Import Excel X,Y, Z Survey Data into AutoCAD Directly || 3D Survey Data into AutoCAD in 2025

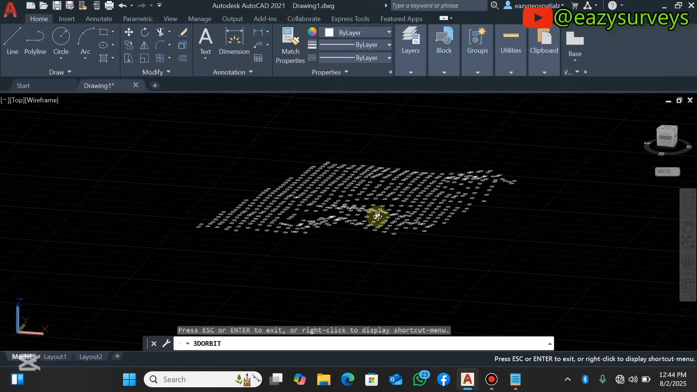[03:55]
of it so you can see these are points of high elevations and these are points of low elevations this point seems to be relatively flat of equal elevations here so that is the beauty of importing survey data with